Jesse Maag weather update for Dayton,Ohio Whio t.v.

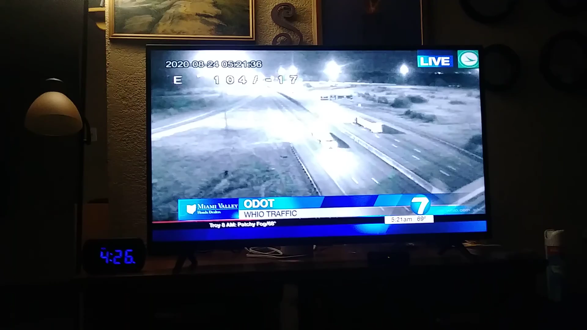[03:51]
We've been in touch with several of our area police departments, our dispatch centers, everyone's reporting to quiet drive, everyone that we've talked to so far. Here's Interstate 70. This is the camera by airport access road. Light volume here.
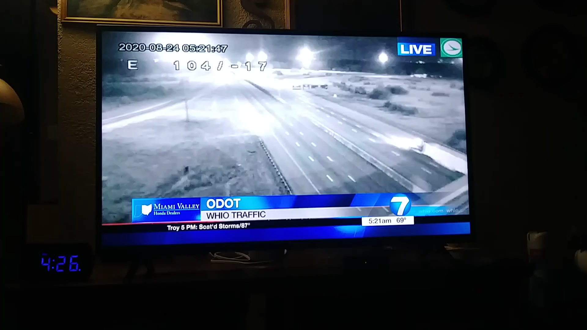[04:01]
If you do have to head out to the airport, certainly you can take a freeway and get there without a problem. I'm Sergeant Mark Bowery, WHIO Team Traffic. It is 521, 70 degrees.